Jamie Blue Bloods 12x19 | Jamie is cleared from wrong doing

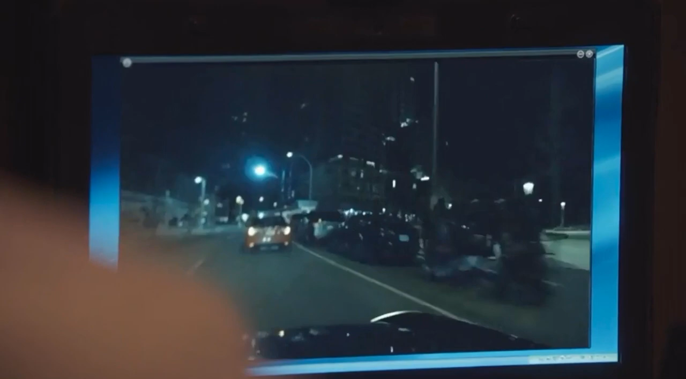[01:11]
Footage from a camera mounted on the dash of the wrecked car.